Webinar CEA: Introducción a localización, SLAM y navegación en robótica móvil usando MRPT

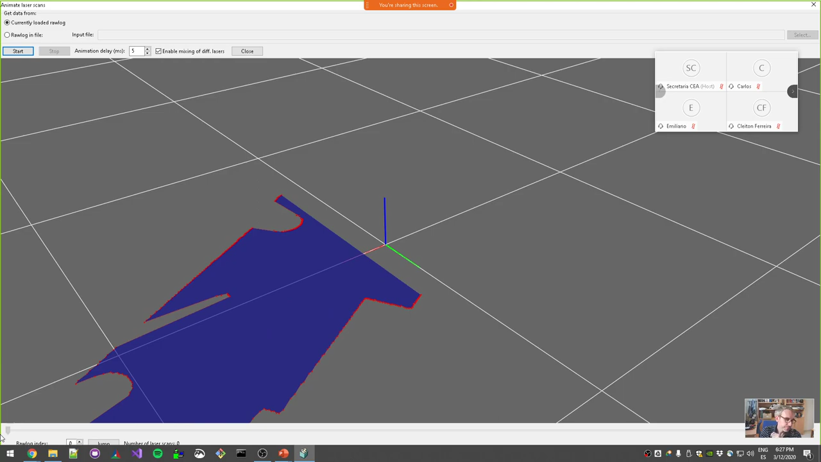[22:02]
Y lo que se está viendo, pues, es el scan láser siempre, las observaciones relativas al robot. ¿De acuerdo? Entonces, en este caso, pues, se está moviendo hacia delante, en un pasillo.
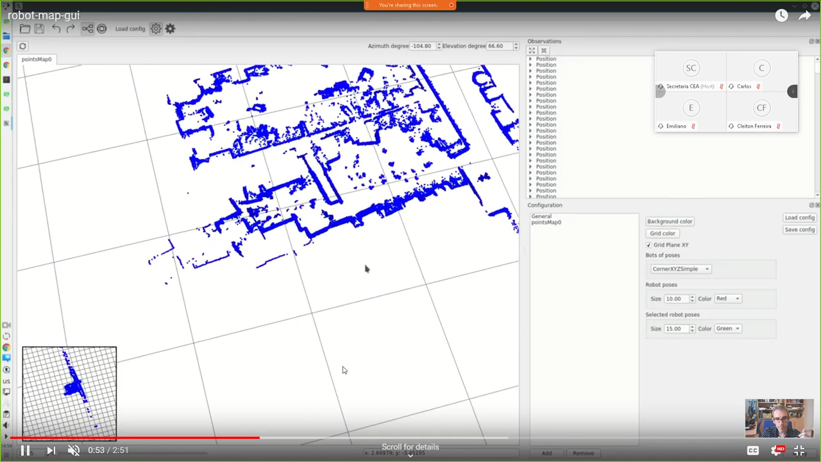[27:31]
¿De acuerdo? Pues ahí lo tienes. ¿Vale? Esa es la representación métrica de este simple map. Luego se pueden visualizar todas las posiciones. Creo que he usado por aquí. Es decir, aquí se está viendo cada posición.
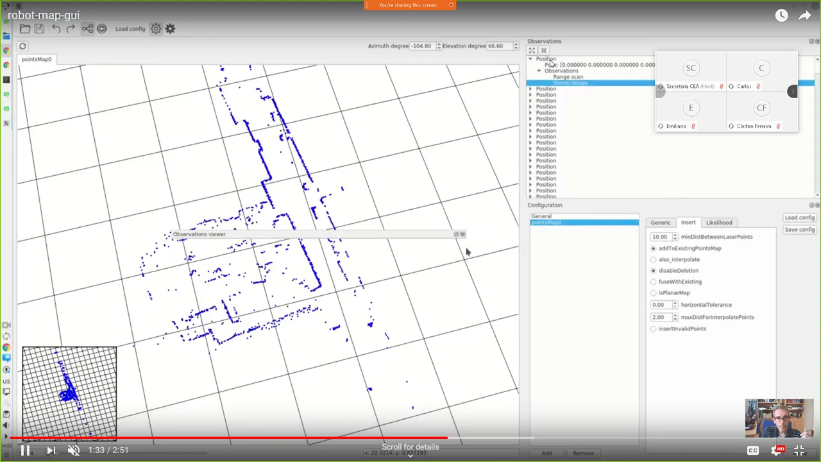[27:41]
Pues tiene su... Cada keyframe, digamos, del robot, pues tiene sus observaciones.
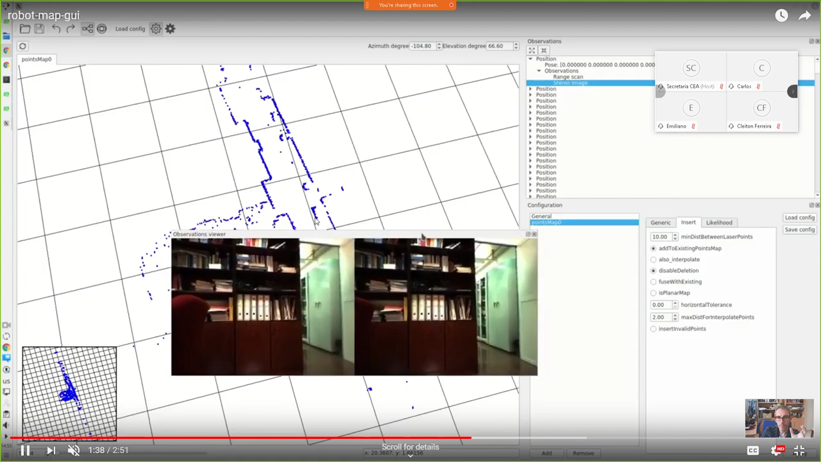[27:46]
Por ejemplo, puedes ir a esa posición que se veía ahí. Como estaba haciendo aquí en este vídeo.
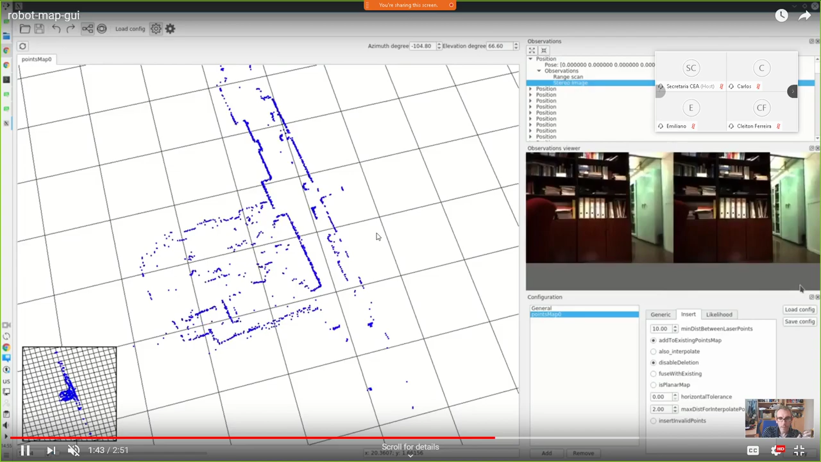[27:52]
Y ver qué es lo que vio el robot cuando estaba en esa posición. ¿De acuerdo? Poder ver el scan láser individual. Poder ver las imágenes de una cámara estéreo, en este caso. Lo que sea. Todo se queda almacenado ahí.
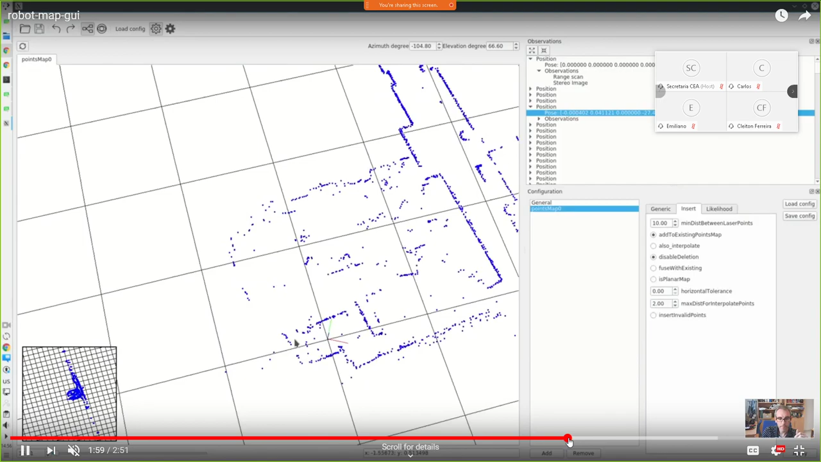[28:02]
¿De acuerdo? Aquí está la visualización de todas las poses que se generaron para construir este mapa. ¿Vale?
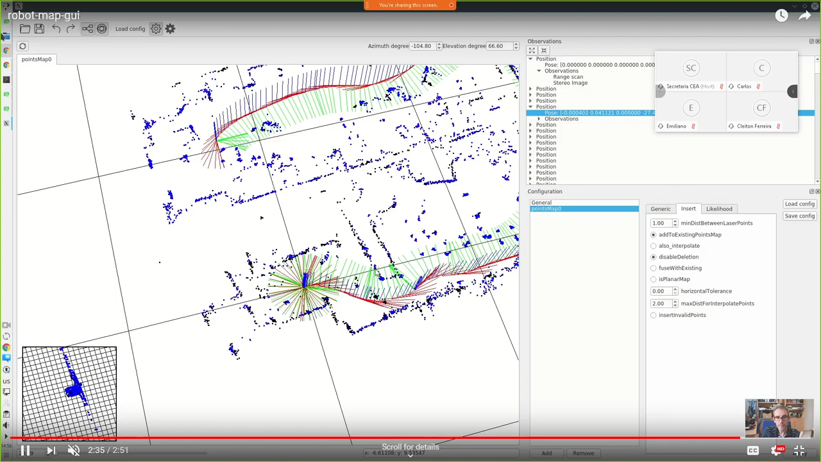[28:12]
Y como digo, a partir de esto, pues puedes crear un mapa métrico propiamente dicho. Digamos que sería la entrada a una construcción de marrométricos. ¿Vale?
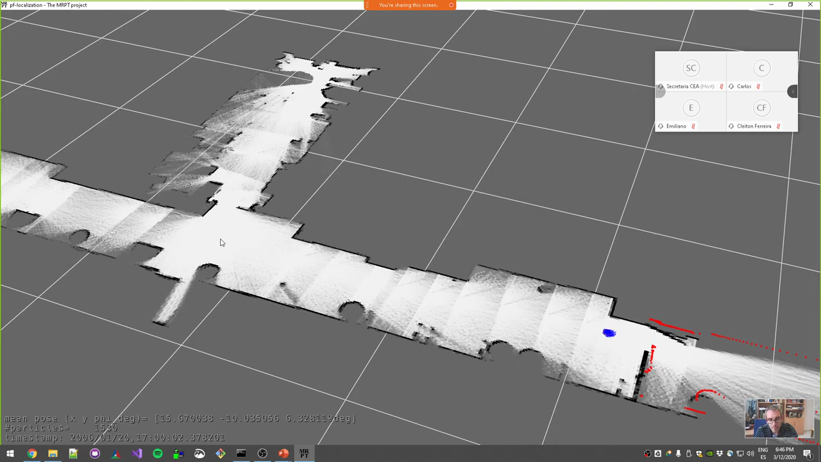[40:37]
Y la nube de partículas, pues, se ha ido centrando, siguiendo el camino hasta llegar a la posición aquí real, ¿no?
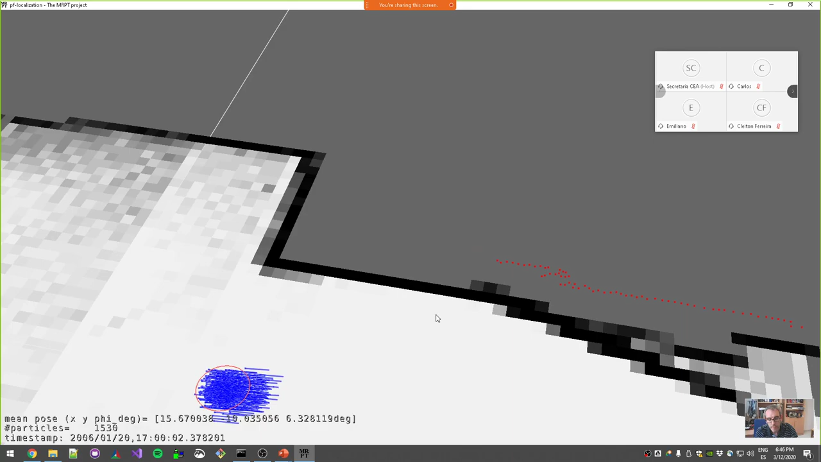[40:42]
Que es la que tendría. Se ve más o menos que esté bien localizado, porque, bueno, todas las partículas apuntan en la misma dirección, ¿de acuerdo?
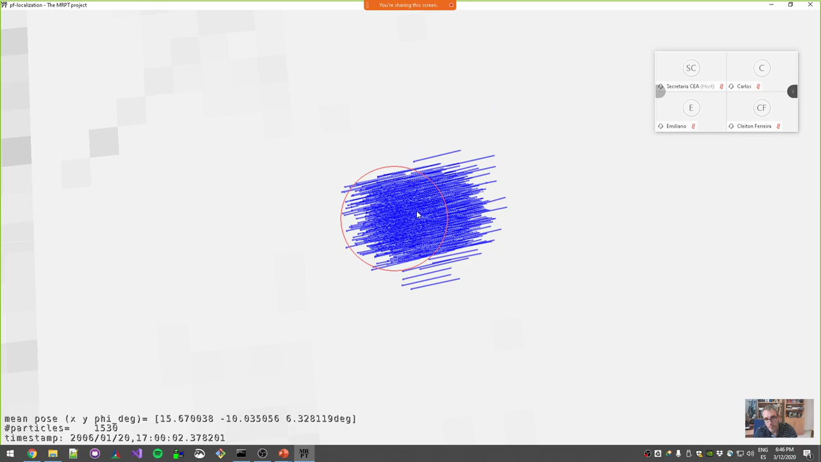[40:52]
Este círculo, digamos que sería la estimación de la coagulanza de las partículas. Y estos puntitos rojos, pues, son la superposición de lo que está observando sobre el mapa, para que se vea que más o menos, pues, cuadra, ¿de acuerdo?
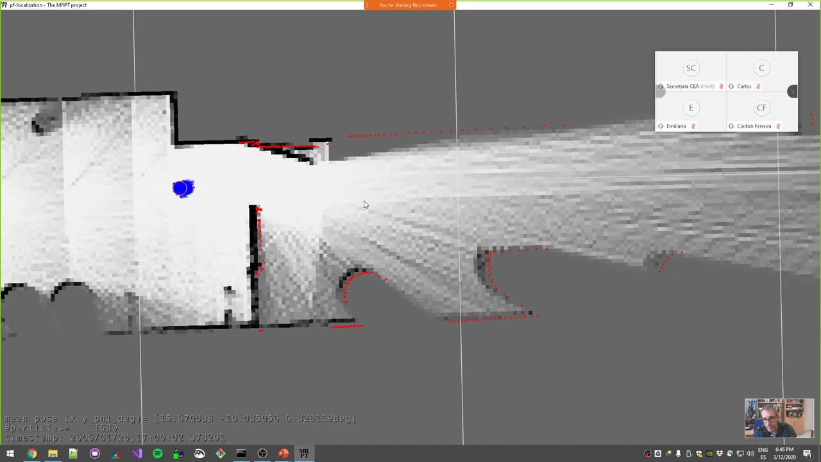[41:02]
Evidentemente la localización, el poder que tiene, es que yo no... Que me da igual que el mapa cambie un poquito, quiero seguir permitiendo que se localice bien. Es decir, que es normal, por ejemplo, aquí la puerta. Aquí la puerta estaba un poquito entreabierta y luego la está viendo abierta del todo. Pues, no pasa nada. Tiene que saber localizarse con ese tipo de cosas, porque en el mundo real los mapas van cambiando, ¿no?
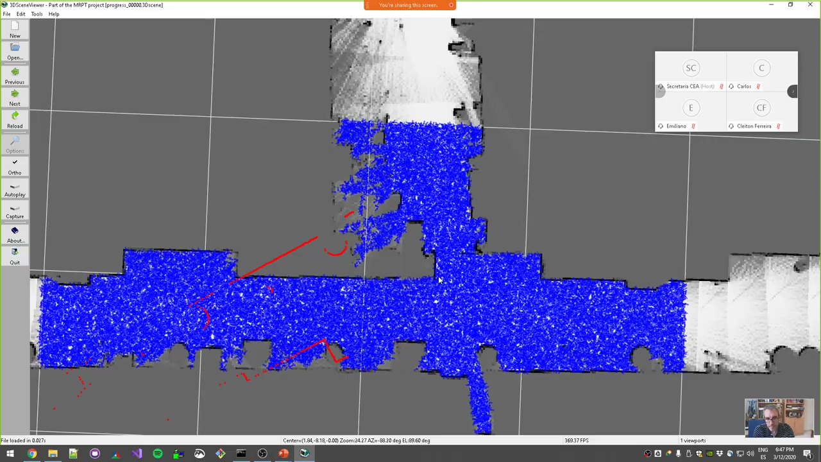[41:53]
Entonces, este es el primer instante de tiempo. Inicialmente en las partículas, pues,
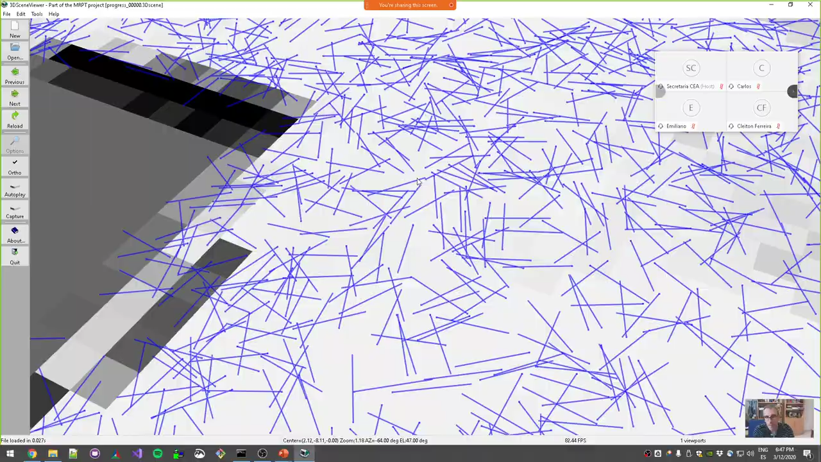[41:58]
había muchas miles de partículas y estaban cada una apuntando en direcciones aleatorias. ¿De acuerdo?
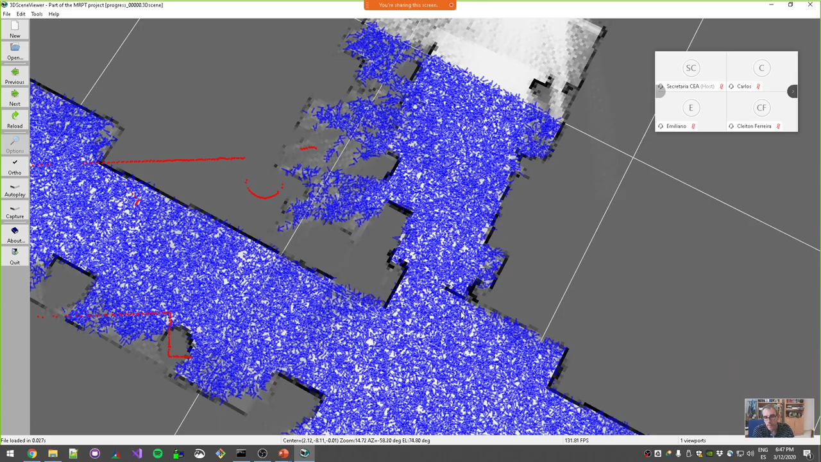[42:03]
No sabe dónde está dentro del mapa. Y ahora voy avanzando en el tiempo y
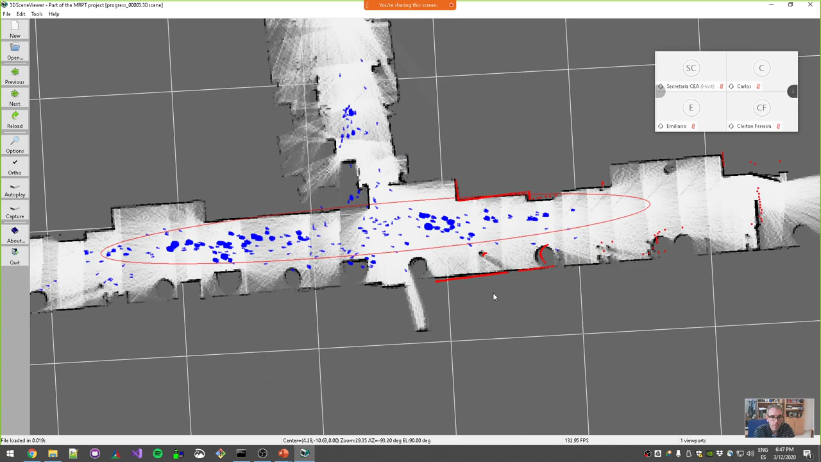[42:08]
en muy pocas iteraciones vais viendo que ya van muriendo toda la hipótesis que no cuadra con las observaciones y van quedando ya solo unas poquitas, ¿de acuerdo?
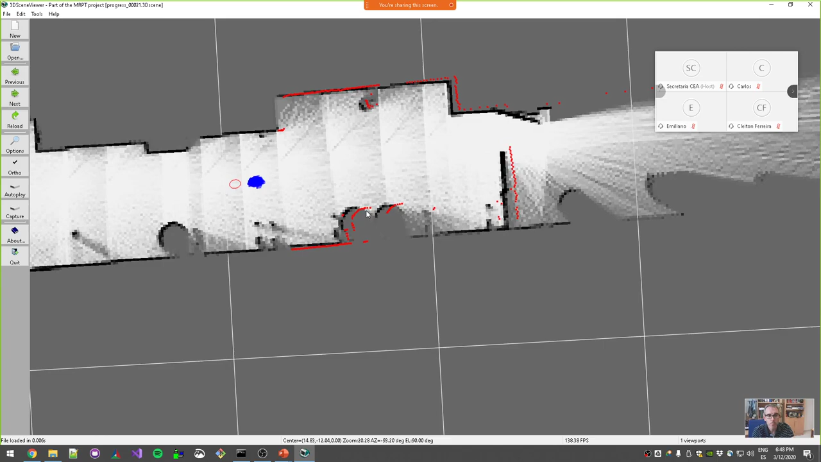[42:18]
Hasta que ya queda solo, pues, el grupo, el grupúsculo este de la solución buena, digamos.
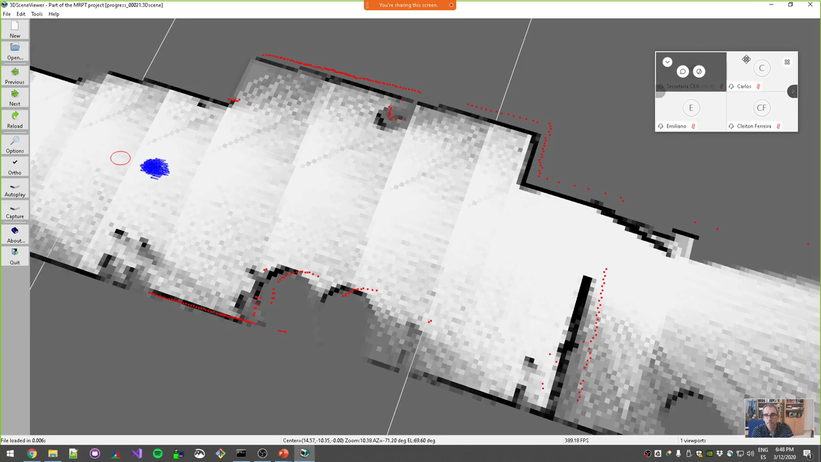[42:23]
Cosillas que podemos hacer, pues, por ejemplo, vamos a ver la localization demo.
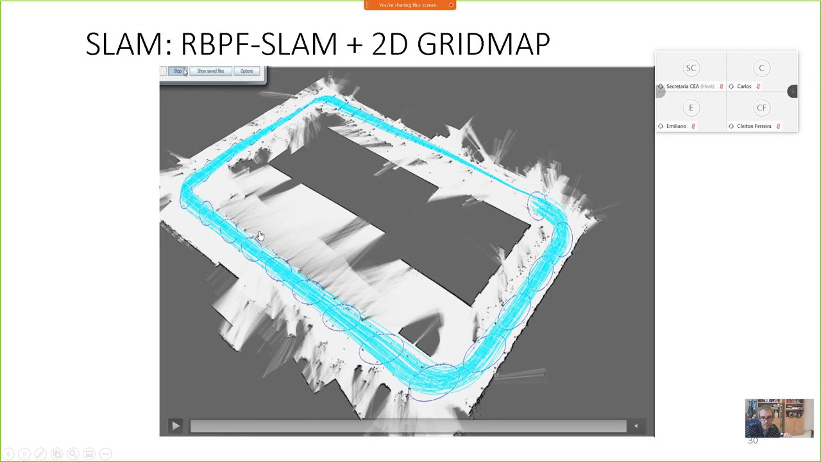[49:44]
En este caso, esto que se está viendo aquí es un mapa 2D, 2D del edificio donde estoy ahora mismo, de hecho. Esto es una manzana de mi universidad de Almería. Me acuerdo que está tomado con escáner, con scan láser del coche autónomo que vimos antes en una foto, en una transparencia anterior. Otro, como decía, el graph slant.